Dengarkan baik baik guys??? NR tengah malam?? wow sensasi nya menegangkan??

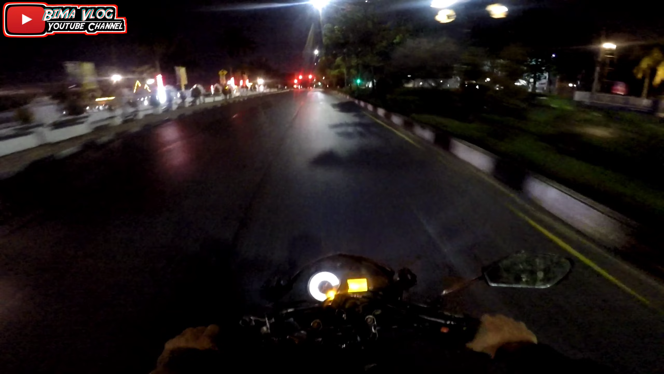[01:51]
Sensansi tengah malam Lewat kota Anjay Pasti agak deg-degan sih Kalau memang Apa namanya Siap bang
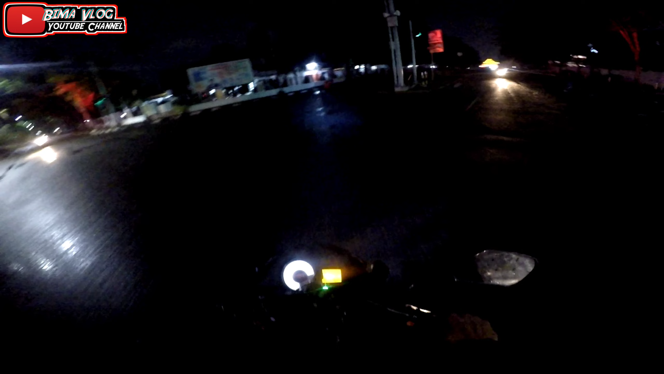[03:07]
Gedung apa Gue memang gak tau Cuman Itu patung bersejarah Gue bakalan cari di google Itu gedung apa Sebenernya itu kesalahan besar gua sih Gak tau itu gedung apa Terus terang Gua
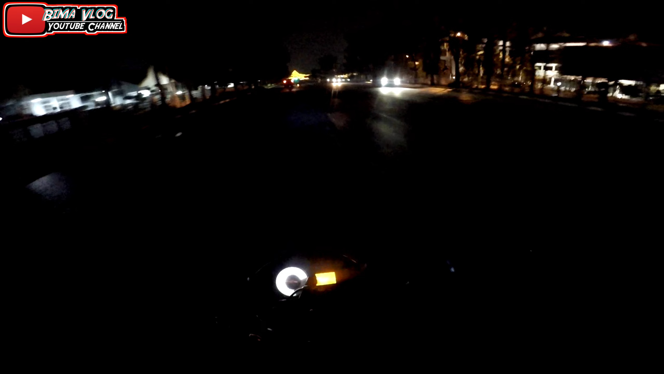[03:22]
Jarang melihat-lihat Yang seperti itu kan Karena gua sibuk kerja Ngurusin yang gak Dibilang gak jelas sih Jelas Cuman Gua rada-rada sibuk gitu Dan depan gua itu adalah Kantor Wali kota Mungkin Wali kota lama kali ya Wali kota lama nih Sebelah kanan gua itu adalah
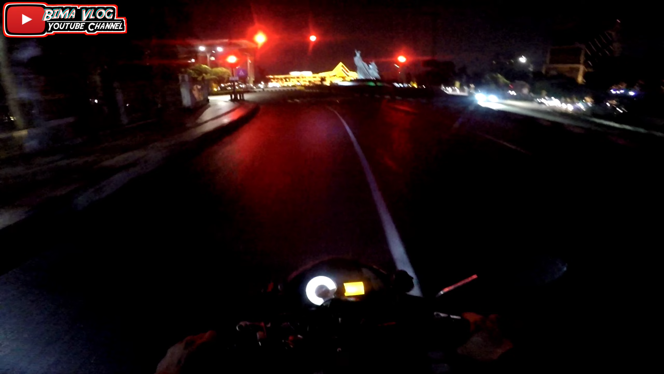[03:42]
Polda mungkin Gua gak tau Dan Kita lagi ada Jalan Sudirman Tepat Sebelah kanan Kiri
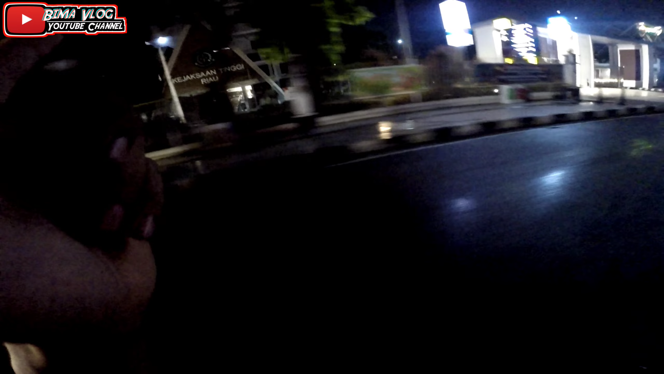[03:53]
gua nih ada Kejaksaan Tinggi Agung Mungkin gua Terus terang gua Gua agak rada-rabun gitu Bukan rada-rabun Memang rada-rabun guys Jadi kalau gua salah-salah menyebutkan tempat gedung Ya gua mohon maaf aja ya Ya gua gitu Gua orangnya Memang Agak Sok-sok tahu Anjir Anjir Anjir Grimis guys Kita lewat Dupan aja
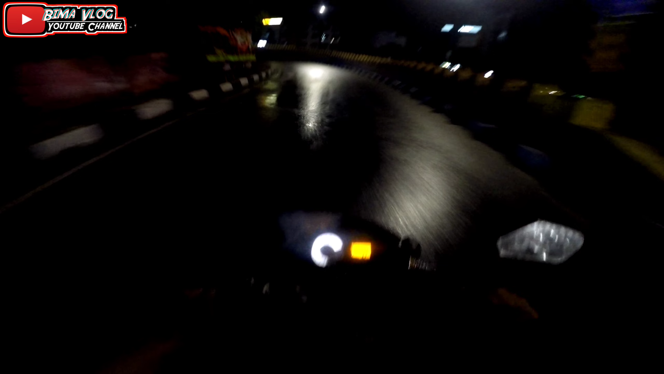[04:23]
Wah ini pembelokannya Lumayan Apa ya Jadi hati-hati Gua sih pengalaman Pas gua makai Bang Sport XR Yang evo nya Yang standar Memang licin banget Anjir Gua gak tahu Waktu itu gua crash Pake Miosol Motor Sesudah smash Gitu smash Tahun 2003 Waktu itu gua beli pertama kali Pertama kali gua kerja Gua beli buat
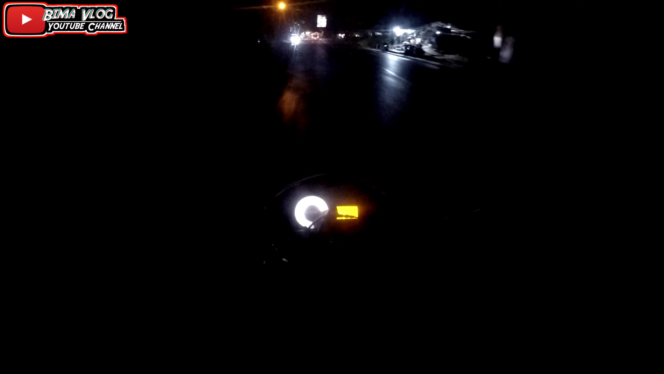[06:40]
Dan gua mau sampai Sipang Krivedesan Wow Sebelah kiri ini memang Memang rame Itu memang salah satu Bengkel mobil Variasi Mungkin Audio Atau gimana Gua gak tau Demin gua Tid pernah sekali Kesana Cumput Salah satu motor Tokio Sawit Duri Orang Duri Apa teman Orang Duri Kayak ya Wow Silau Anjay Itulah Keong
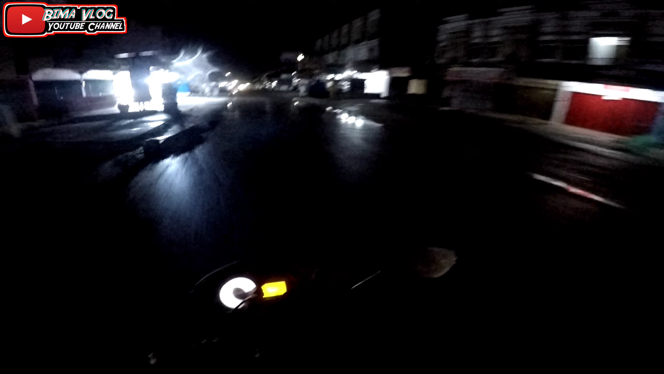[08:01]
Pera caca Sebelah kanan gua Baru pindah Indomaret Alpamat Jalan Sebelah kanan gua Jalan Selamut Sambing itu ada Bakso Jadi Gua nanti Masuk ke jalan Pinang Merah Kayaknya Pinang Merah Kayaknya Gis ya Hancur Bahkan setiap hari Gua lihat sini Hancur Gatau Pinang Merah Gatau Gatau Gatau